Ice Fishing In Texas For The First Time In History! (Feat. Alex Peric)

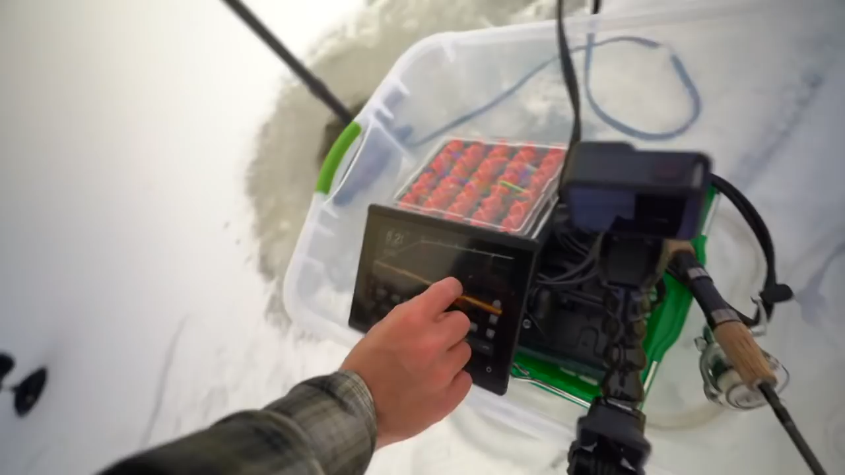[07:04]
no okay i'm not seeing anything so there's my bait yep yep okay
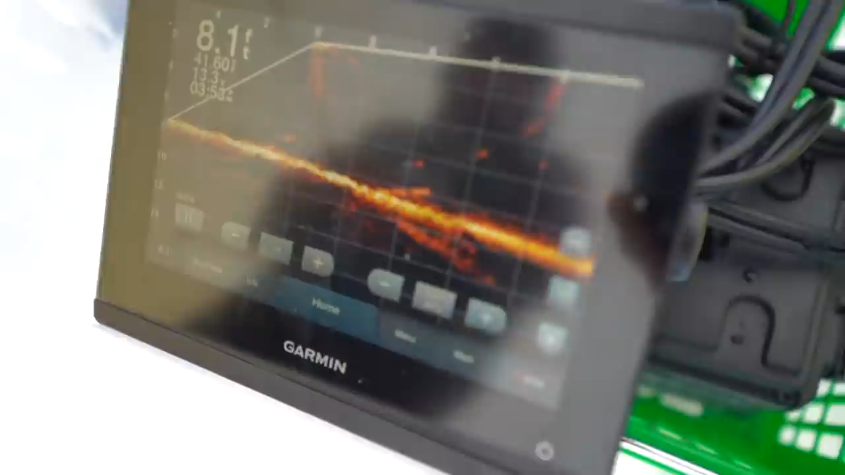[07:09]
might need to give that thing a little 360.